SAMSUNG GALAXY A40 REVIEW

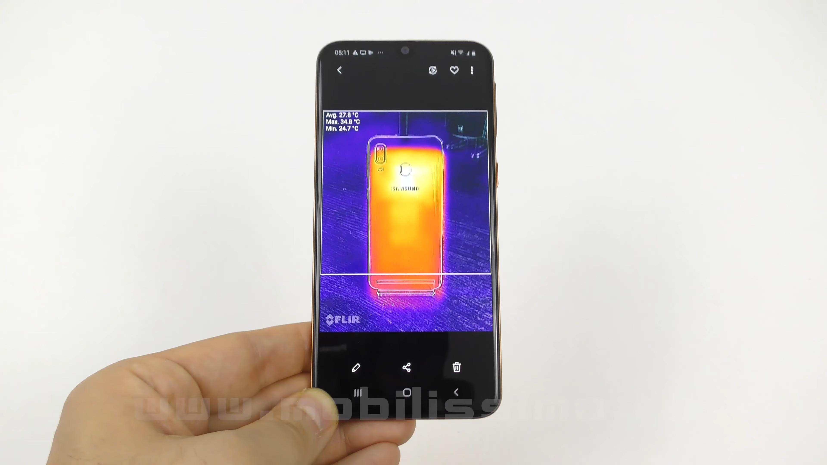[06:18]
On screen: max 34.8°C, min 24.7°C
Cam acolo se situează ca performanță. Iar acum cred că este cazul să vorbim și despre temperatură.
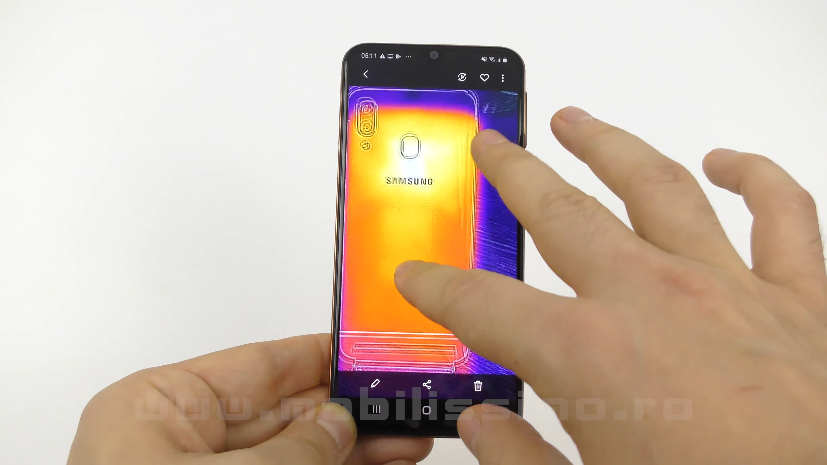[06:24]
Am făcut niște teste cu termometrul și am ajuns la 34 de grade Celsius în jocul de mai devreme.